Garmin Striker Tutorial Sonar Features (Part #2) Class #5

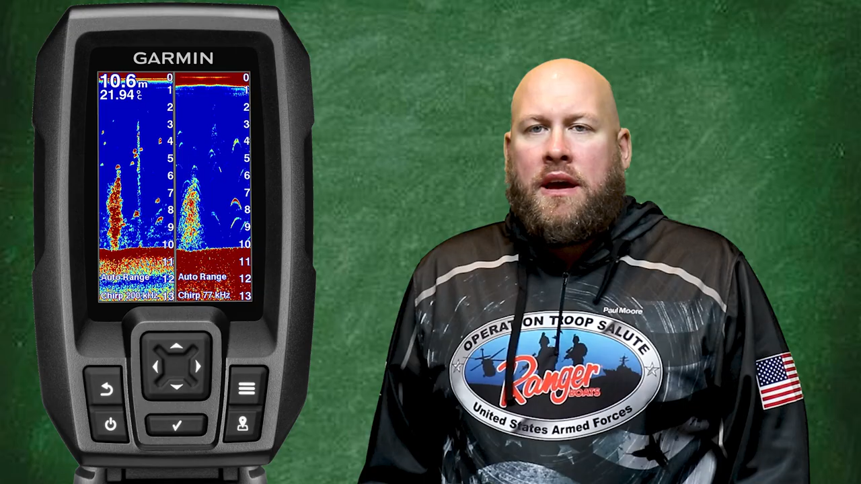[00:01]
On screen: depth 10.6 m, water 21.94°C
Hey, it's Paul from OneCastOneFish and today I'm bringing you class number five on the Garmin Striker Fish Finder. Now class number five is going to be a continuation of class number four, where we're going to be covering more of the Garmin Striker sonar features. So if you haven't already, be sure to check out the other classes in this series.
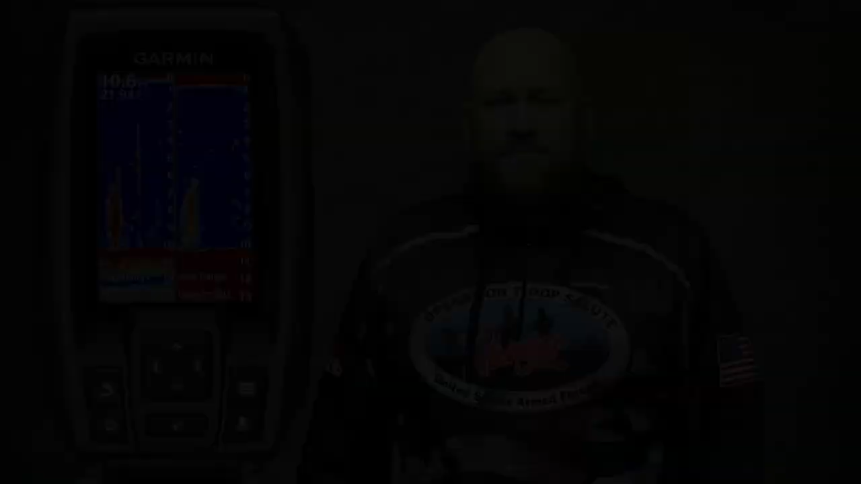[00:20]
In today's class we're going to be looking at how to adjust our range, zoom, gain, and we're going to look at our sonar frequency selections.
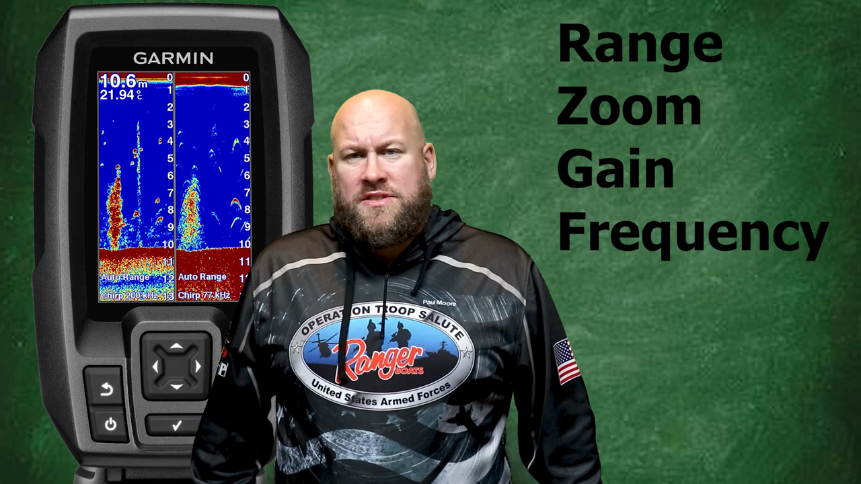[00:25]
On screen: depth 10.6 m, water 21.94°C
I'm also going to be showing you a trick on how to pause your sonar. Now throughout this video I'm going to be referencing other videos I've done in the past that are full of great supplemental information.
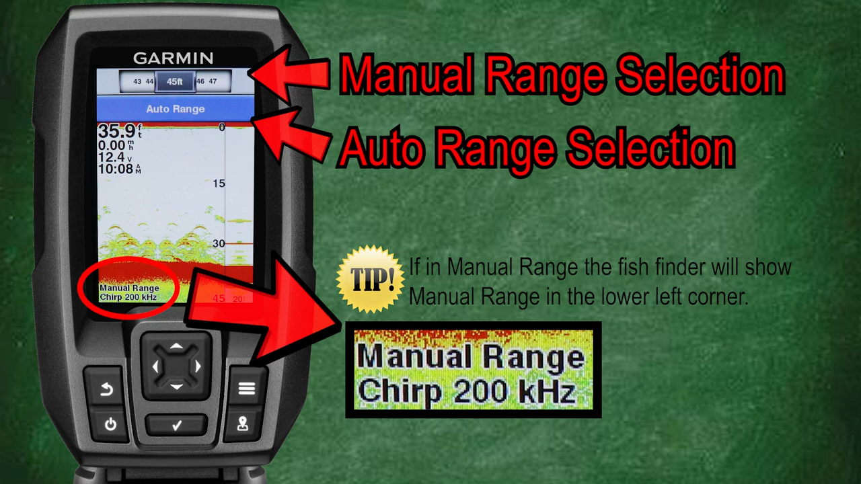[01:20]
I rarely ever adjust my depth range manually because in my opinion it's just way too much work to consistently adjust the depth range as the bottom contours change consistently. And without proper adjustment it can lead to issues like this with your sonar image. In my opinion the Garmin Striker does a pretty good job of adjusting the depth range when in auto.
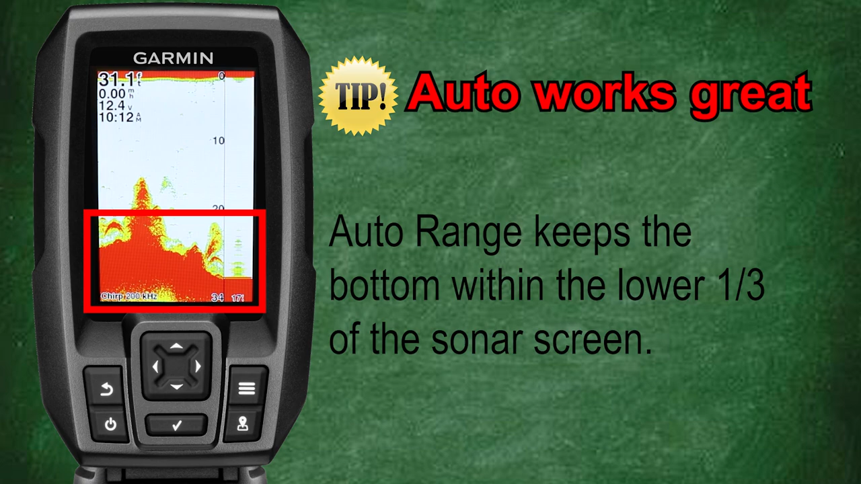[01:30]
And automatic ranging keeps the bottom within the lower third of the sonar screen which means you can spend more time fishing and less time messing with your fish finder.
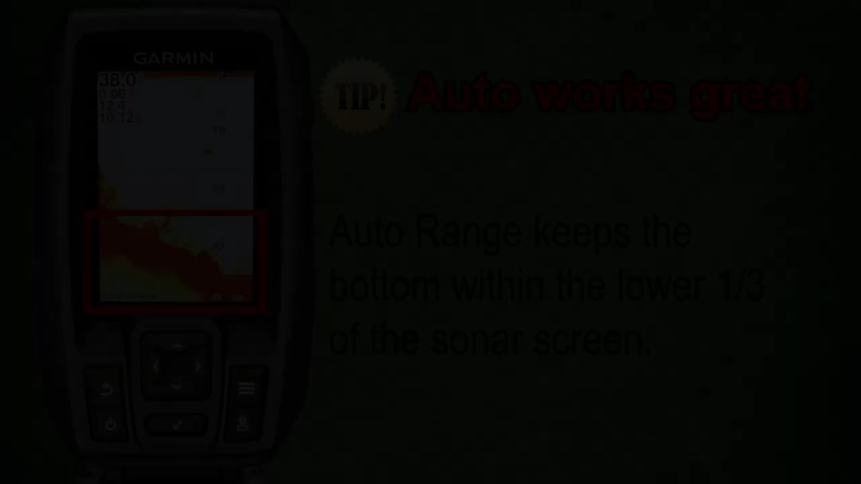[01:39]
The next feature I'm going to talk about is the zoom feature. From the traditional sonar screen press the menu key to bring up the menu options for the traditional sonar.
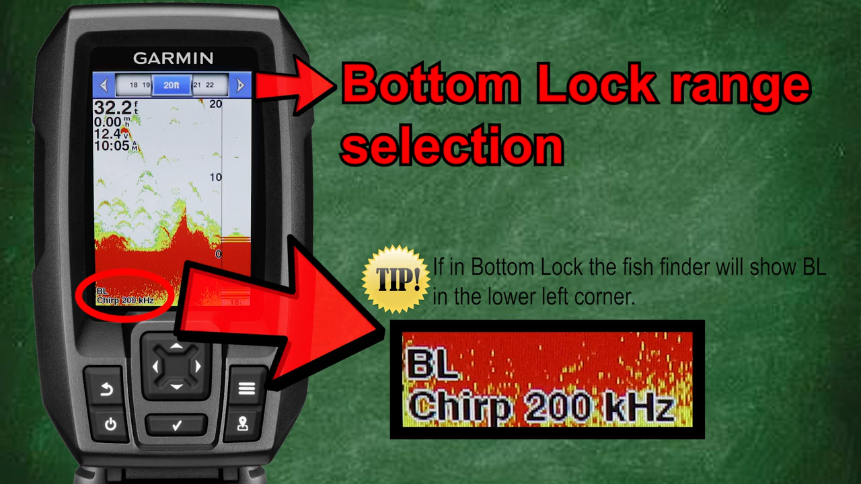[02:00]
On screen: depth 32.2 ft
However it's only going to show that depth range and again in my opinion without
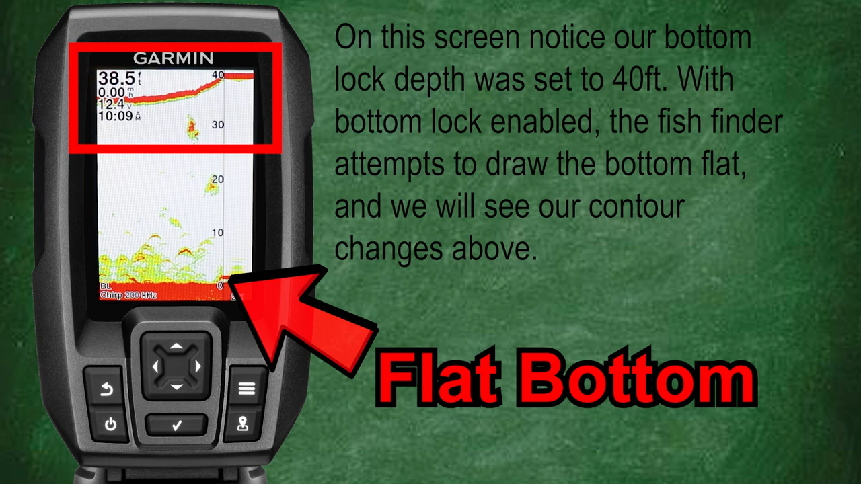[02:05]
consistent adjustment this zoom option can be prone to display issues on your sonar screen. Back at our zoom menu scroll down and select manual. With the manual zoom selection you have the options to adjust the zoom in depth.
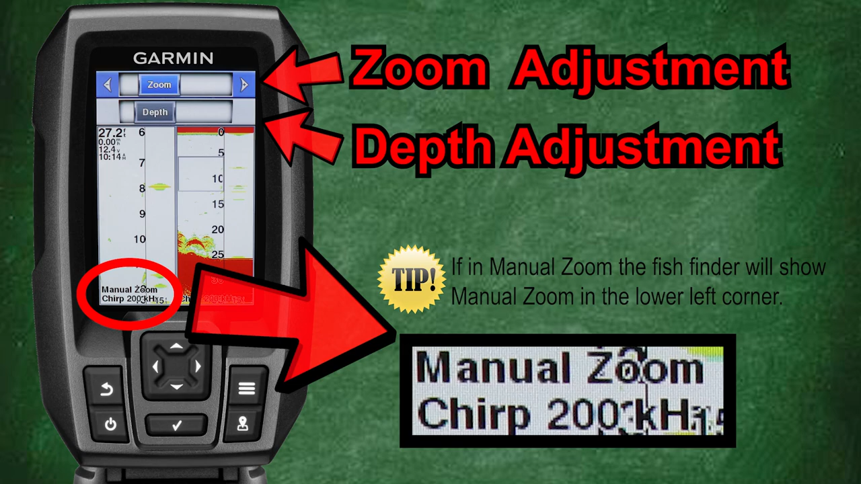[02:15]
Now as we adjust our zoom you'll notice the box on the right hand of the screen changes size to represent the area of your zoom.
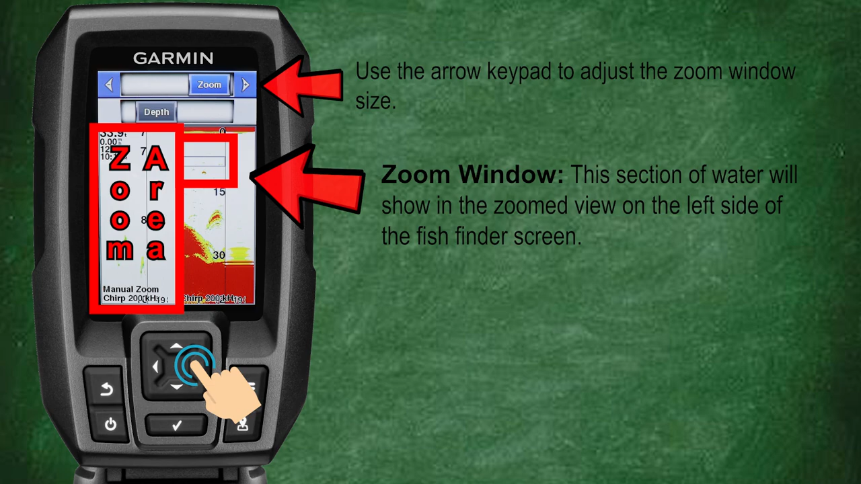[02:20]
And adjusting your depth will move your zoom box within the water column. Back at our zoom menu let's scroll down and select auto. Now with auto zoom again you have the ability to change your zoom window size.
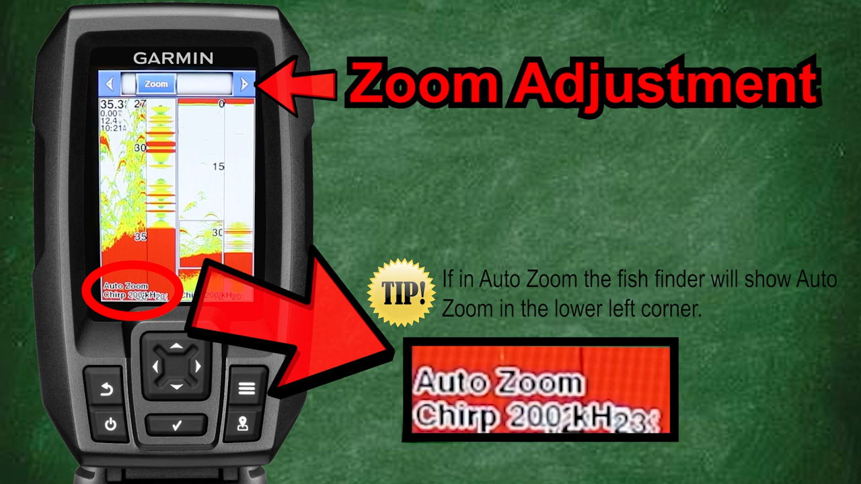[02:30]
But the biggest issue with the auto zoom is that it uses the bottom as the starting point for your zoom. So again your zoom is always locked to the bottom. This can be great if the majority of what you want to view is located near the bottom.
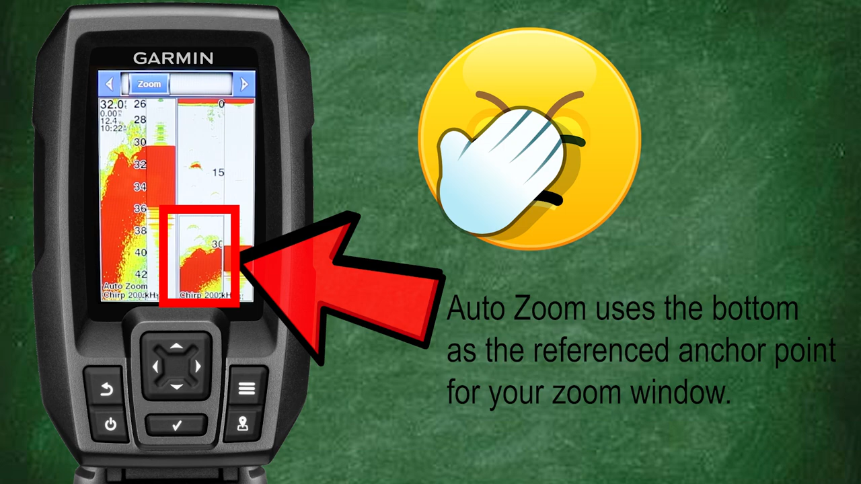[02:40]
But this isn't always the case. Back at our zoom menu scroll down and select split zoom and turn it on. With the split zoom the screen will be divided in half.
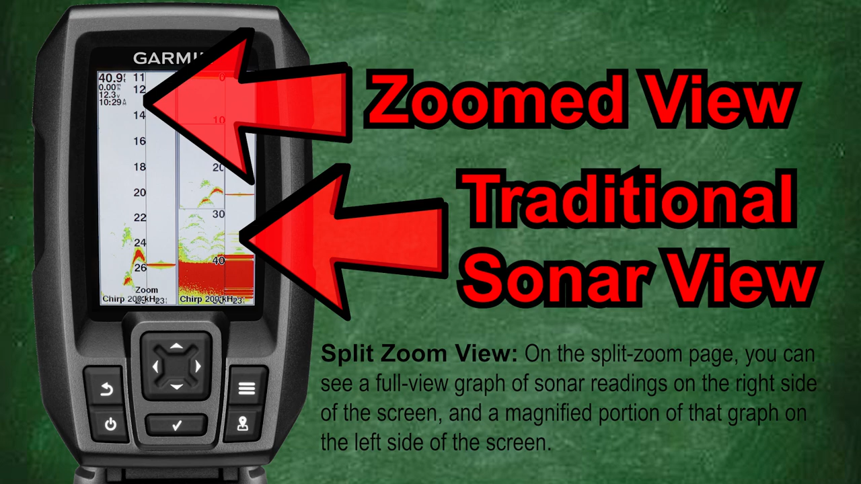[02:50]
With one half displaying the traditional sonar and the other side showing the zoomed view. If you look at the non zoom side you'll see that the zoom window can be adjusted in size and depth. And as our zoom window is adjusted we'll notice that our zoomed area on the left of the display screen also changes.
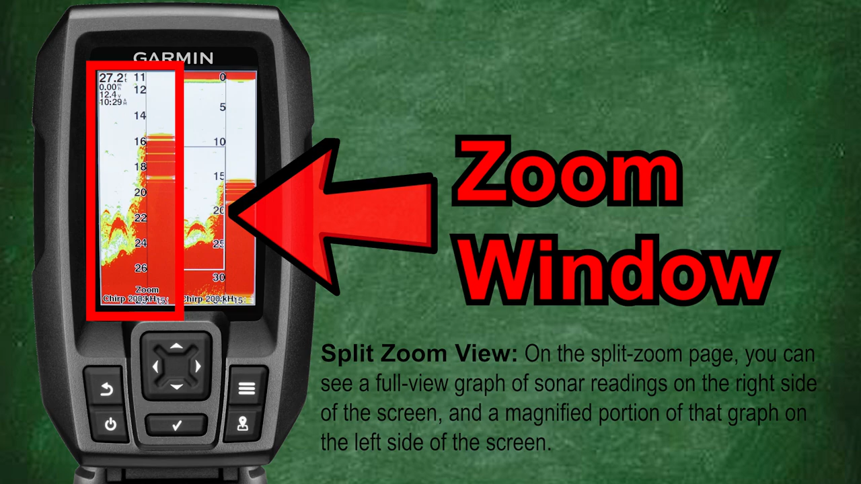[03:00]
My biggest piece of advice when using the zoom feature is don't go overboard. A little bit of zoom actually goes a long way. And if you zoom too much you may actually have the opposite effect to make things harder to interpret or see.
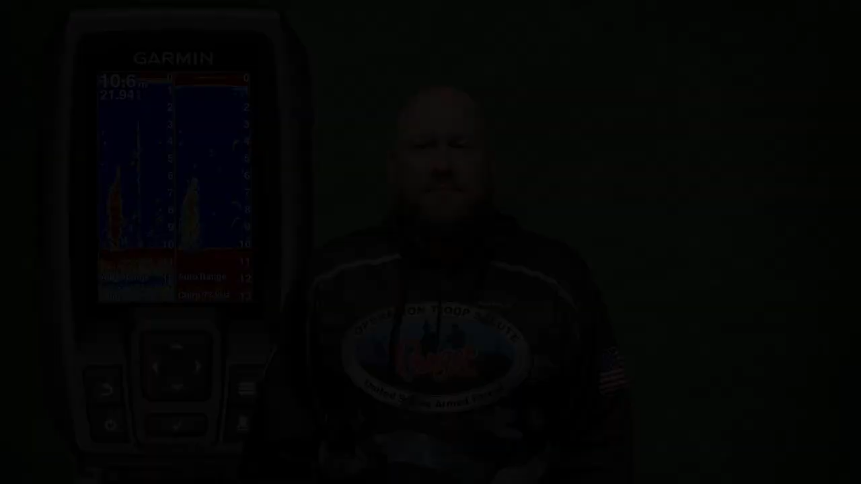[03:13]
Now I'm going to show you a feature that I do use quite often and that's how to pause your sonar screen. This is extremely useful when you want to pause your sonar screen to get a better look at the targets or structure that you see in the water column. I'm also going to show you a cool trick on how to mark waypoints from a paused sonar screen. Pausing the sonar is actually very easy. From the traditional sonar view simply press the left or right arrow on the arrow keypad to pause the current sonar view. Pausing the sonar gives you a chance to interpret the sonar images without the sonar screen moving.
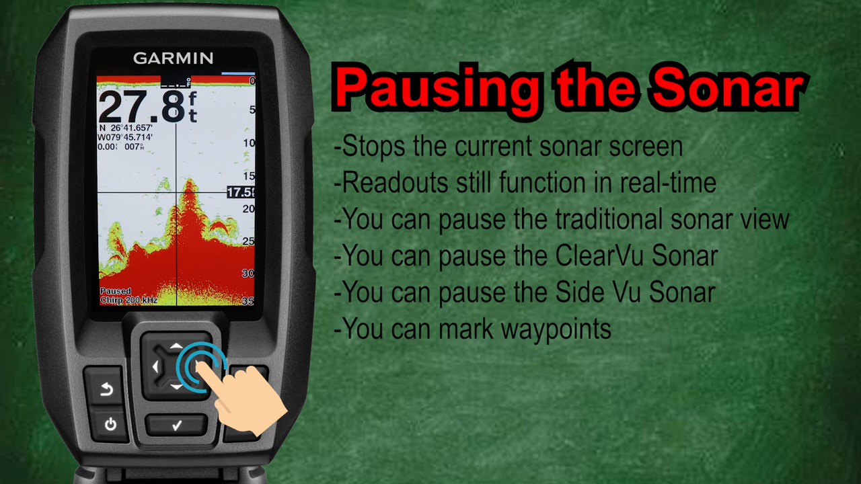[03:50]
On screen: depth 27.8 ft
Which in turn gives you a bit more time to look at and accurately interpret what you're seeing on your screen. Here's another really cool trick when you pause your sonar. You can use the arrow keypad to cursor over any piece of structure you see on your screen.